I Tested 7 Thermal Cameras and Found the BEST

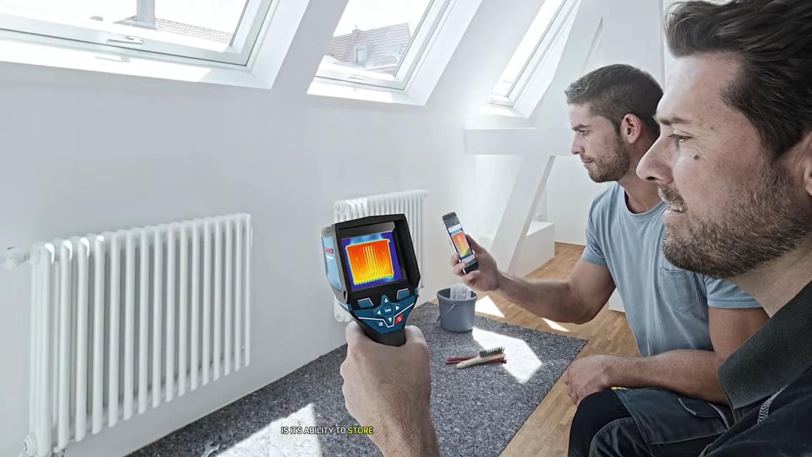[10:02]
this onboard storage capacity combined with the option to export data via usb made documenting and sharing inspection
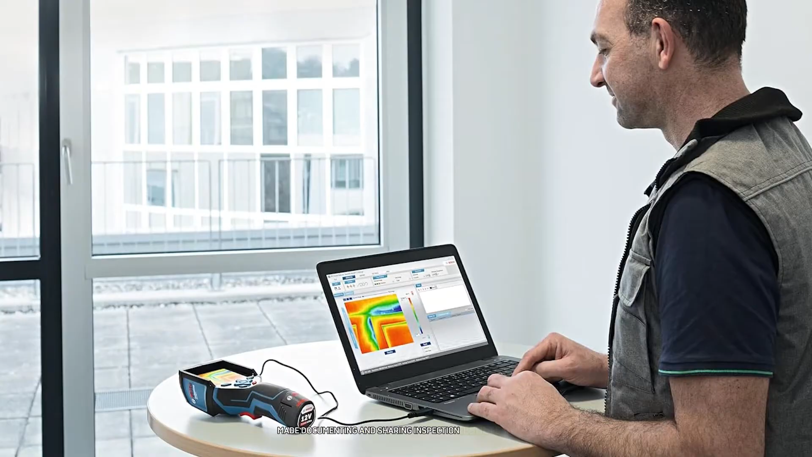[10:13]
results a breeze i was particularly impressed by the gtc 400cs temperature
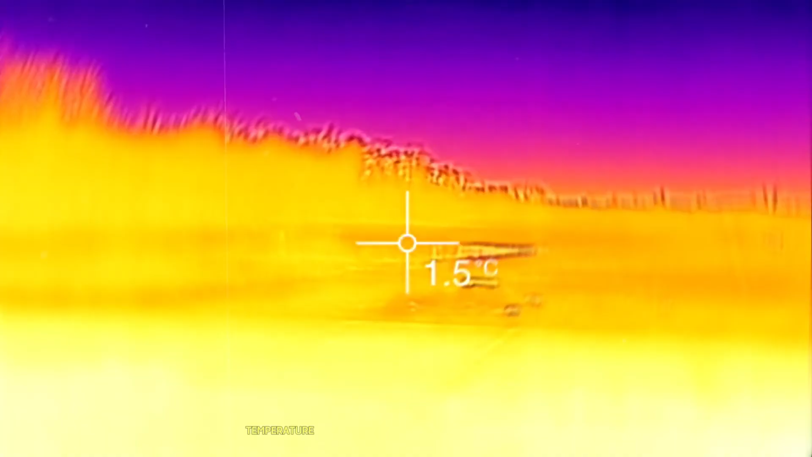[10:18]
range of 14 degrees fahrenheit to 752 degrees fahrenheit which covers
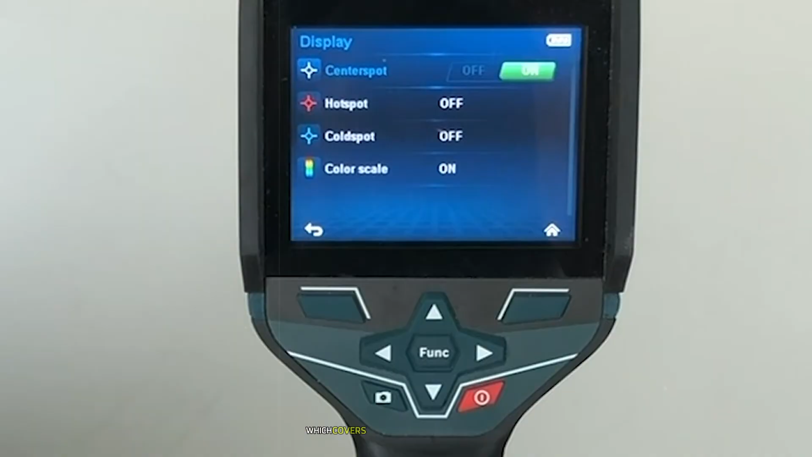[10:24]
most professional applications the device also offers various measurement modes
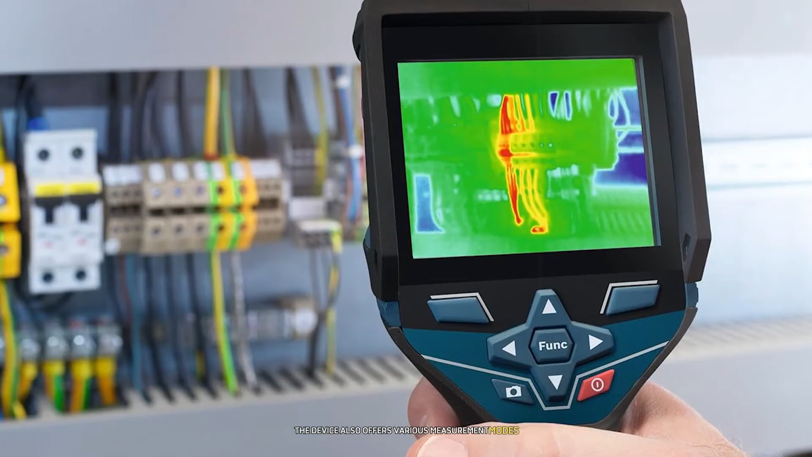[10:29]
including center point hotty cold spot detection and isotherm functions providing versatility for different inspection scenarios the gtc 400cs
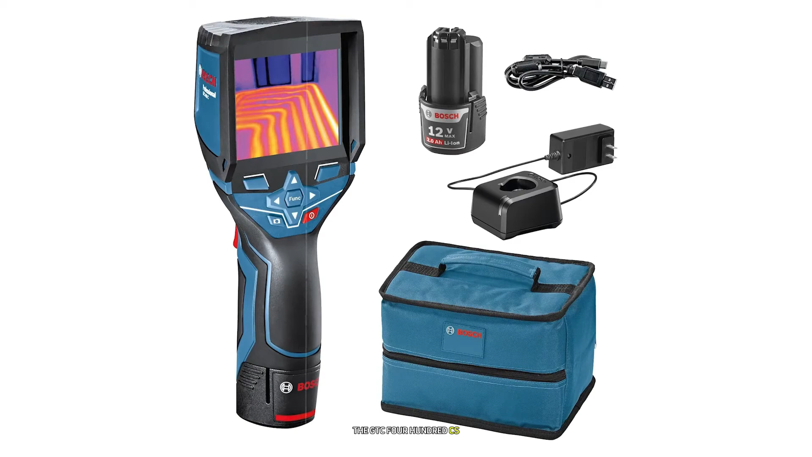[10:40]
rechargeable battery provides up to five hours of operation which i found more than sufficient for full days of field work however the lack of wi-fi connectivity for wireless
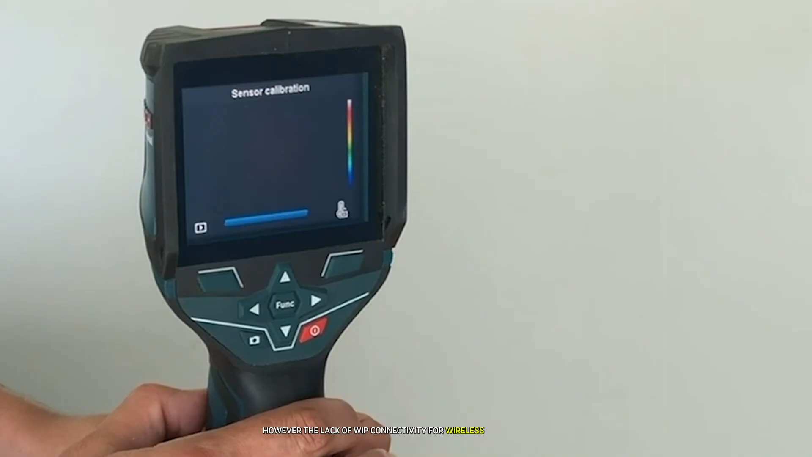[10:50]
data transfer might be a drawback for some users who prefer instant sharing capabilities
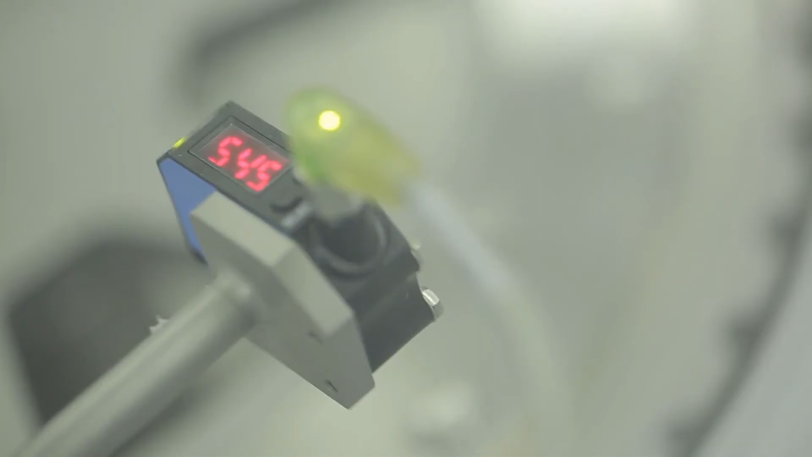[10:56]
our top pick for the best thermal camera is the fleur c5
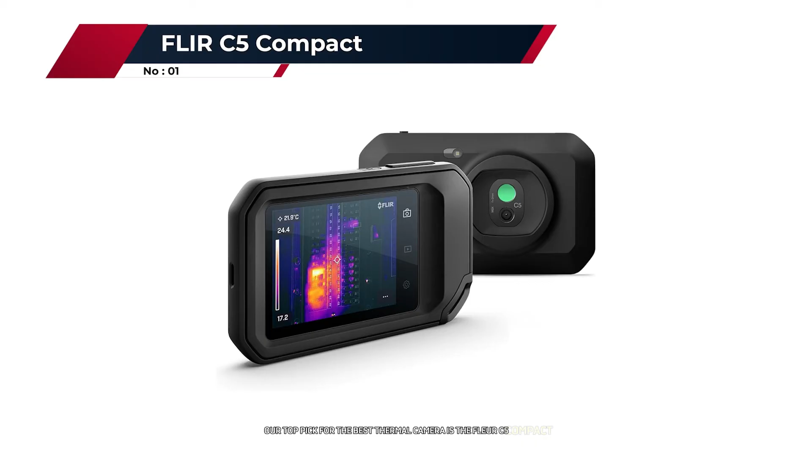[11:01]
compact this powerhouse device combines professional grade features with user-friendly
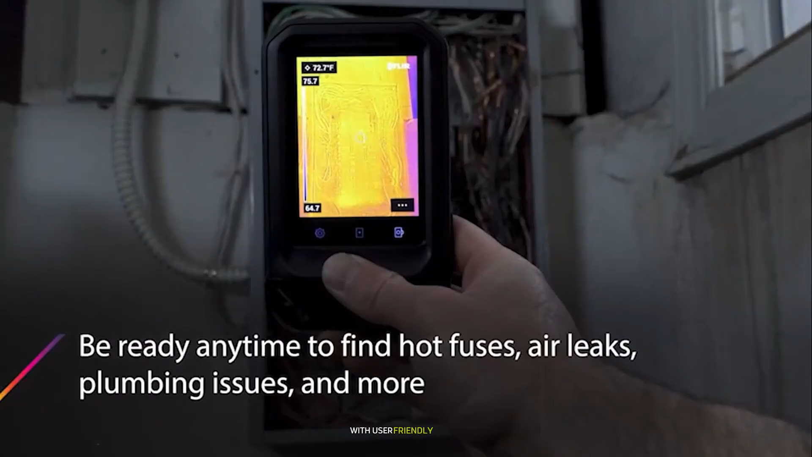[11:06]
On screen: spot 72.7°F
design making it suitable for both experts and beginners alike the c5
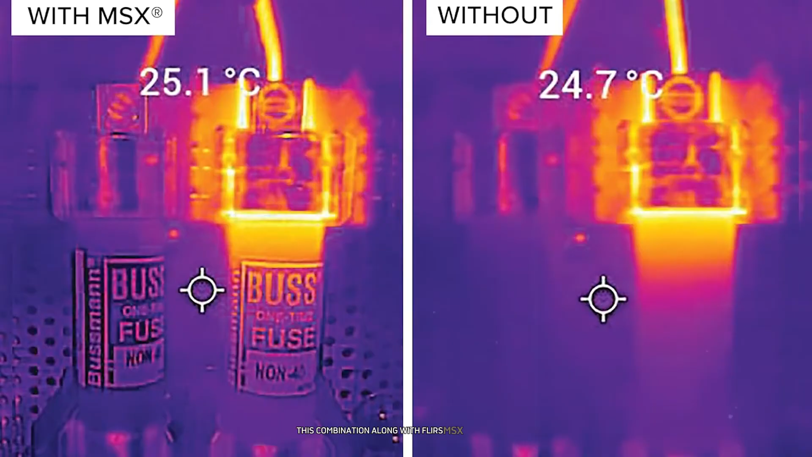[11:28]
msx technology produces some of the clearest and most detailed thermal images i've seen in a handheld
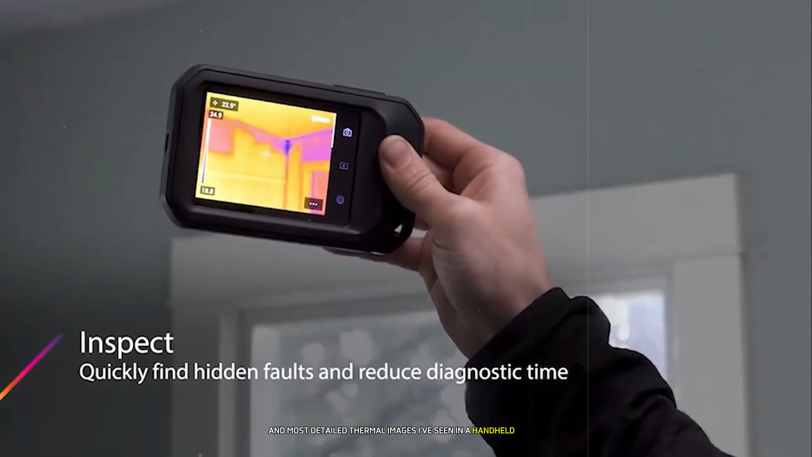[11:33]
device one of the standout features of the c5 is its built-in touchscreen display
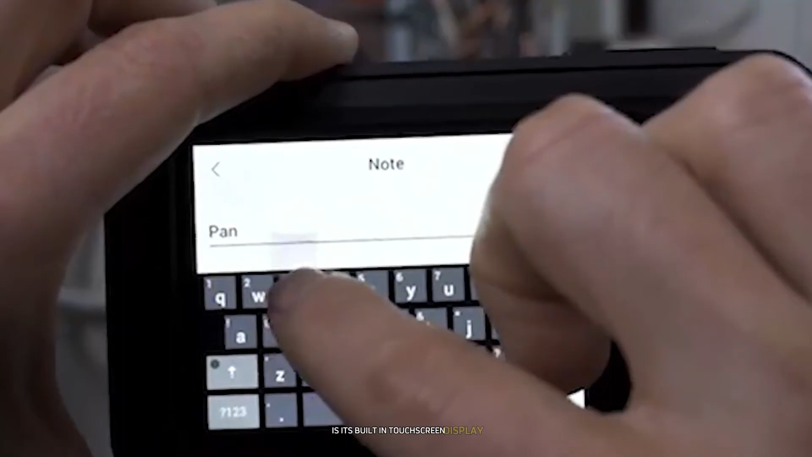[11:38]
the 3.5 inch screen is bright responsive and makes navigating
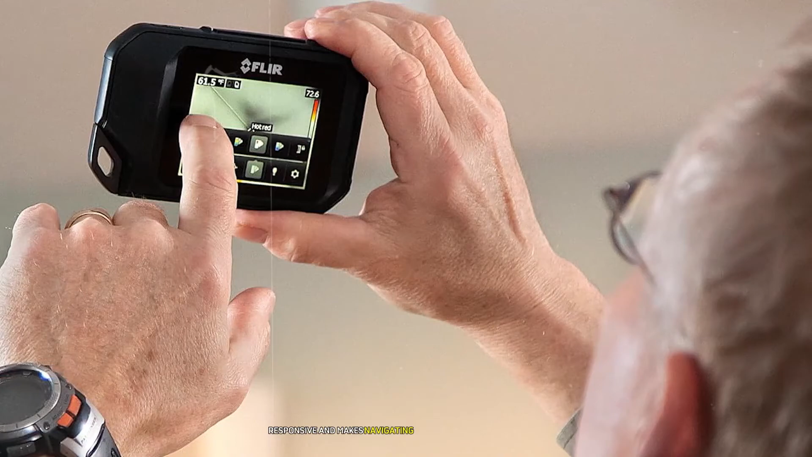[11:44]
the device's features a breeze i found this particularly useful when working in challenging environments where fumbling with small buttons would be impractical the c5's
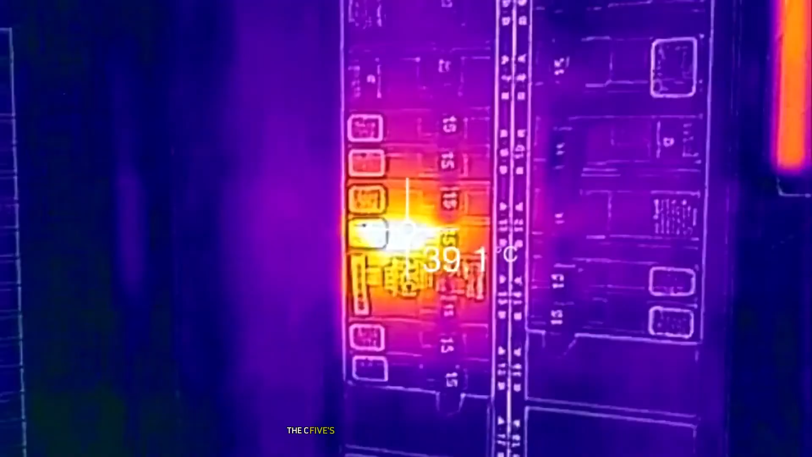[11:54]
temperature range of 4 degrees fahrenheit to 752 degrees fahrenheit covers most
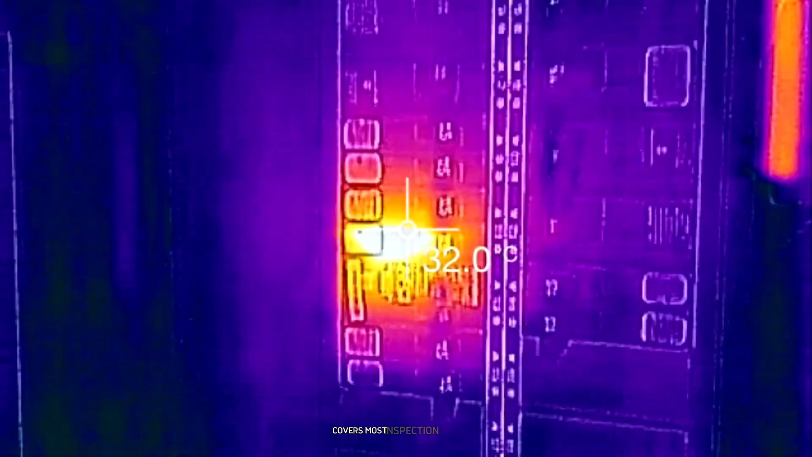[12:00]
On screen: spot 32.0°C
inspection scenarios from building diagnostics to electrical troubleshooting
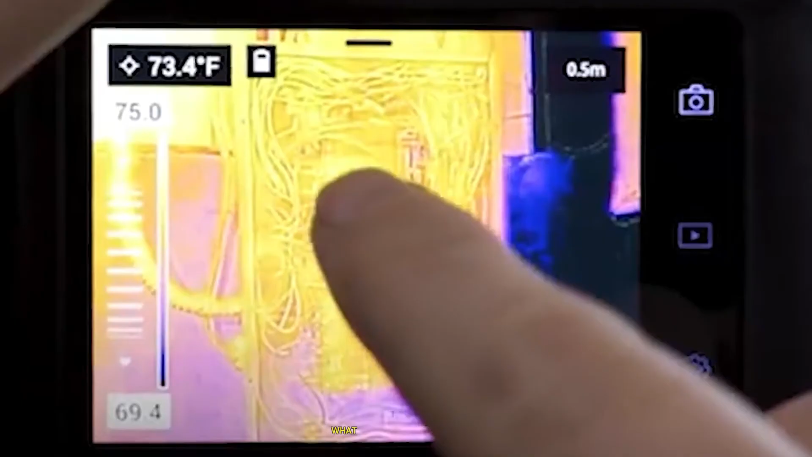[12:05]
On screen: spot 73.4°F
what really sets it apart though is its high thermal sensitivity of less than 0.07 degrees fahrenheit
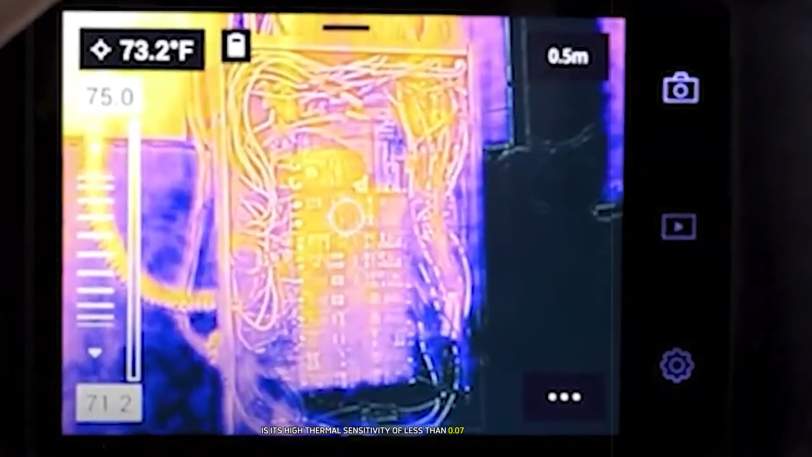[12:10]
On screen: spot 73.2°F
this allowed me to detect even the slightest temperature variations which can be crucial for identifying potential issues early i was particularly impressed by the c5's cloud connectivity features
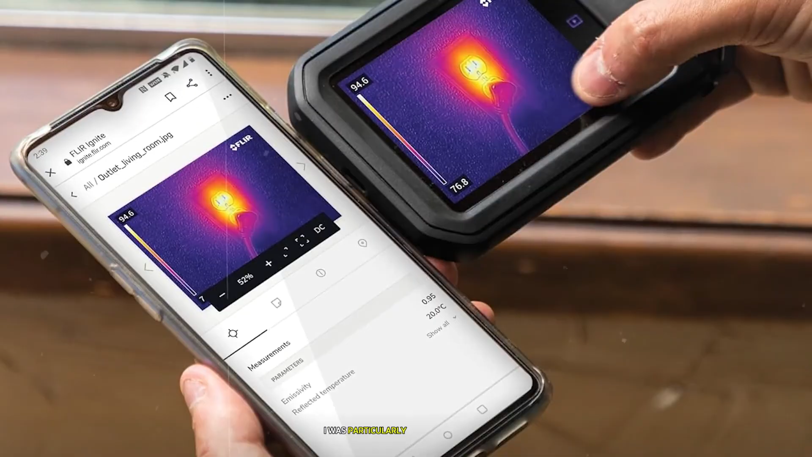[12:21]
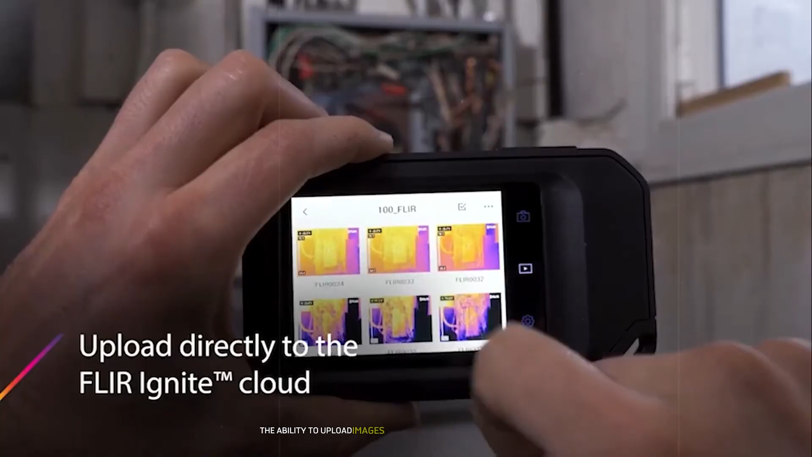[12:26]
the ability to upload images directly to flirignite cloud storage made sharing and reporting my findings incredibly easy